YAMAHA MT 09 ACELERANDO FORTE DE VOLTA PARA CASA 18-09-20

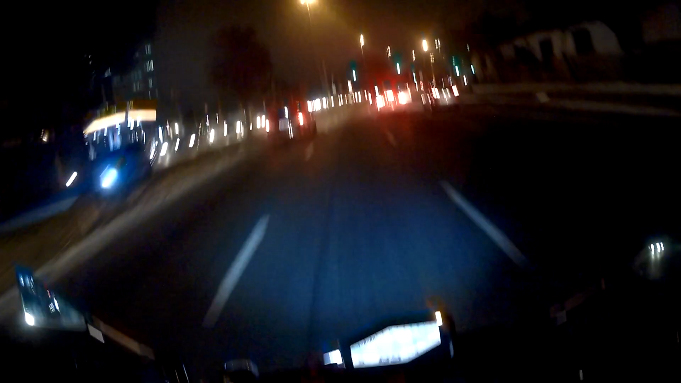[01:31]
Ai, cacete, fechou o farol e aqui tem radar, tio.
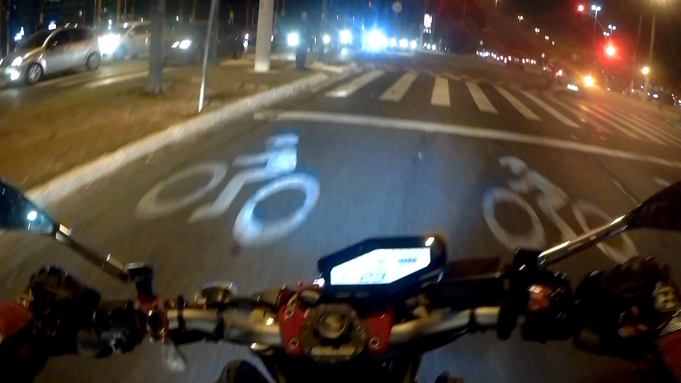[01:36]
Radar de farol vermelhos. Olhem as faixas aí no chão.
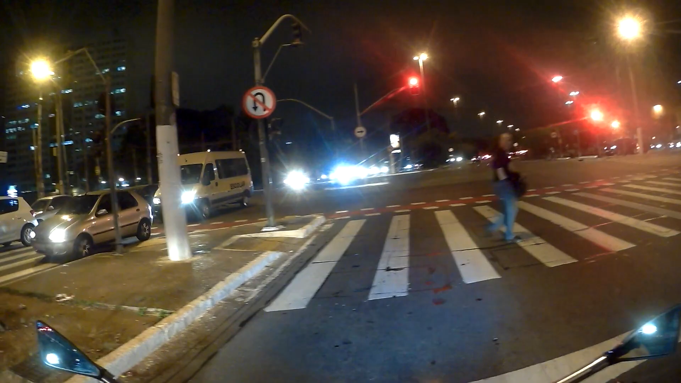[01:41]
Cadê os radares? Estão posicionados aqui à nossa direita.